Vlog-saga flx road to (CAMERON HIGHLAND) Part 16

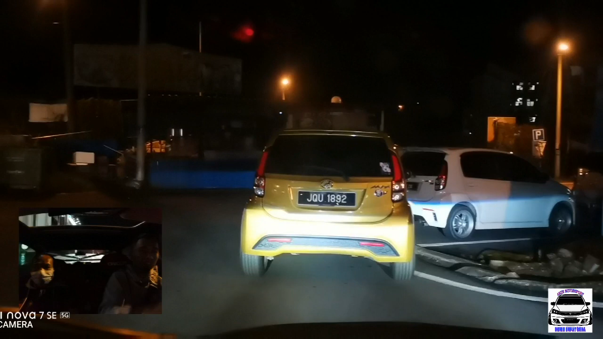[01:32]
Kan. Dia ada 3 in 1. Kuning.
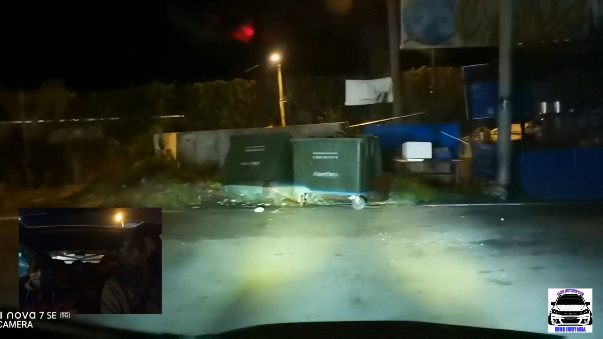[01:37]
Normal. Eh, spotlight. Oh, sini tak buka spotlight ni. Ah, ni normal.
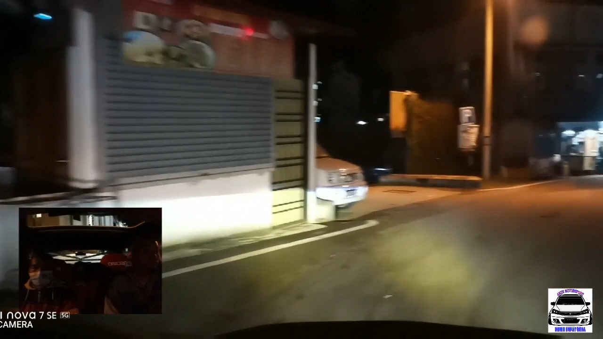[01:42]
Putih. 3 color, putih ke putih, normal, kuning, normal.
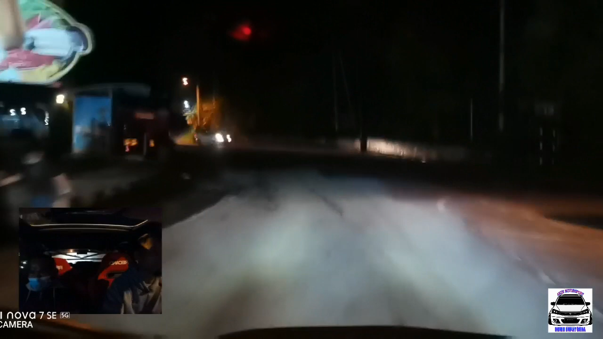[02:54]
Tak nak pakai kuning lah lampu lah. Jalan gini. Try pakai kuning dengan waktu gini. Tak nampak jalan. Dia waktu hujan boleh nampak pakai lampu macam ni.